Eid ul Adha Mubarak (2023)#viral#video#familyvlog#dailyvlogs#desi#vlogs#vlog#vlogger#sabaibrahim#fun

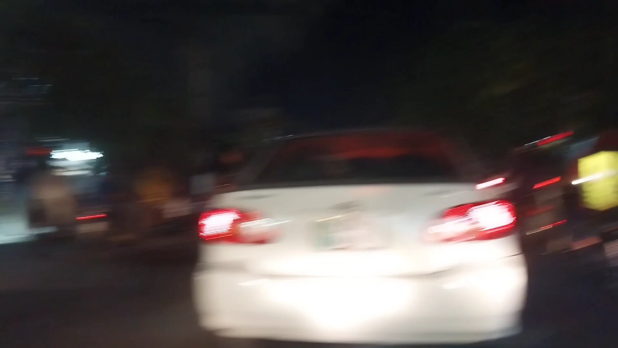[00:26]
इतनी ज़्यादा गाड़ियाँ थी और बिल्कुल भी शॉप्स सब ओपन थी।